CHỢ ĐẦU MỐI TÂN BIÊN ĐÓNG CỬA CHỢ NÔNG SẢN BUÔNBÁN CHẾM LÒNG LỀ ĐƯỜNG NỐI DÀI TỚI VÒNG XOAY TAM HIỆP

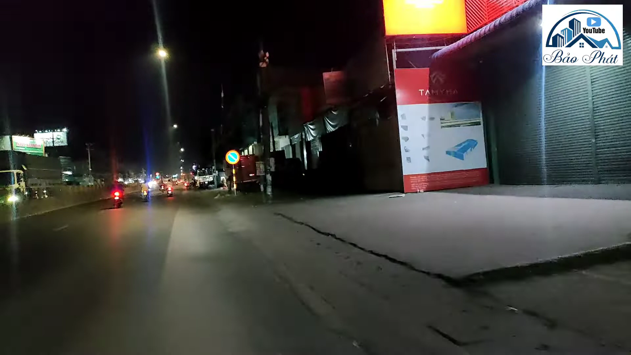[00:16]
đang ở bên ngoài đọc tụ tập bên ngoài để buôn bán và cái mức độ ảnh hưởng giao thông như
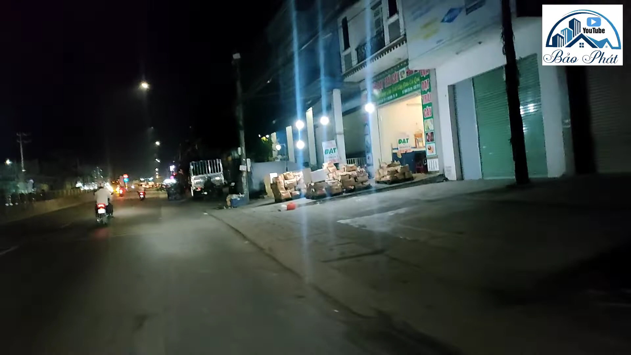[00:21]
thế nào thì đây là con đường trục đường chính quốc lộ 1A thì
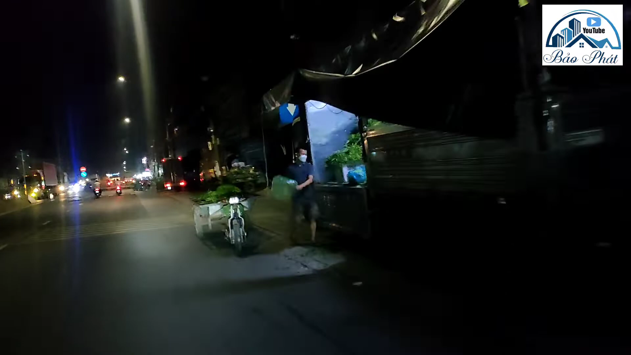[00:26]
hiện tại là tất cả những cái tiểu thương buôn bán đều tập kết
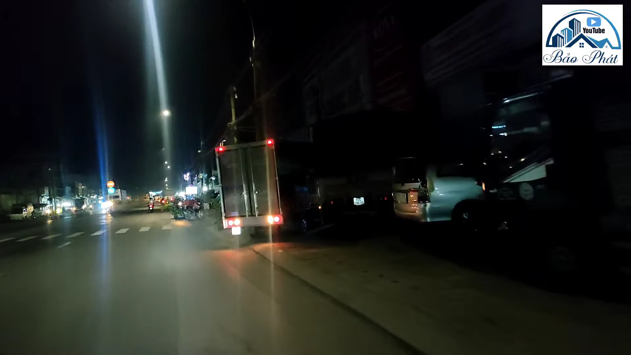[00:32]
hết tất cả bên ngoài mọi người đây trước là mình bán hết trong tất cả những người này bán trong chợ sạc nha mọi người nhưng mà
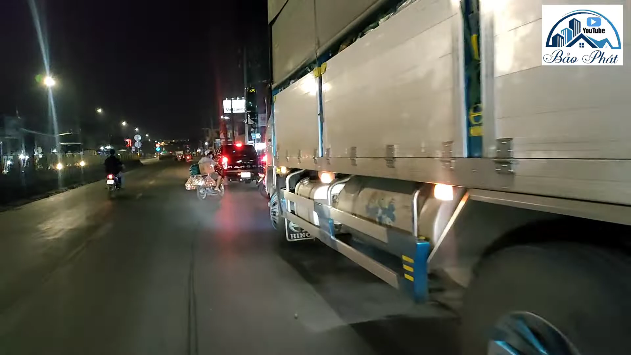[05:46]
xe tải xuống hàng hóa nè
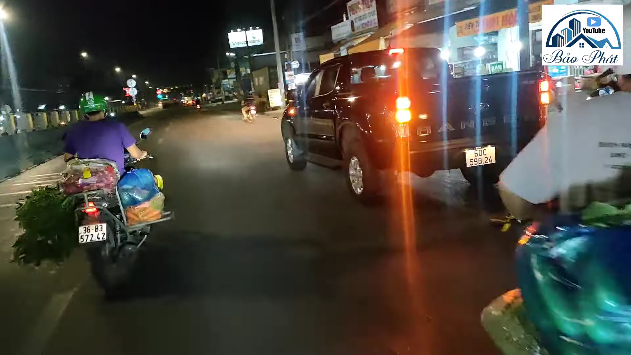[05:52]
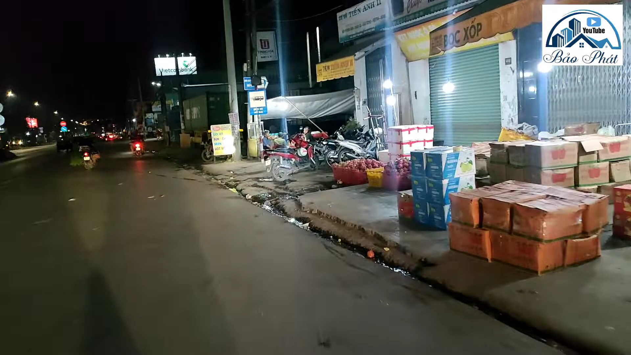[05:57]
cái lượng hàng hóa này là chưa có về hết đâu nha mọi người tầm 10h hơn 11h từ tối sáng cái lượng hàng hóa về nhiều lắm
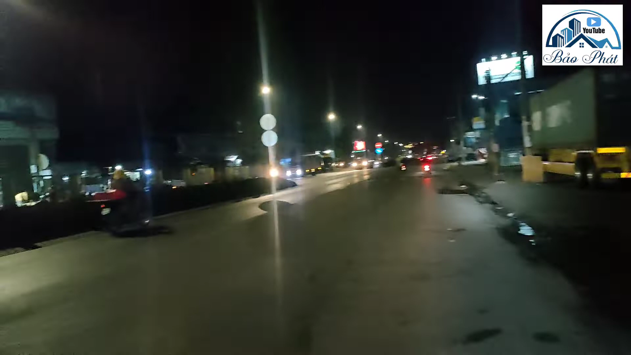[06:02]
bà đường này đường quốc lộ nên xe tải xe lớn đi qua lại rất là nhiều luôn á mọi người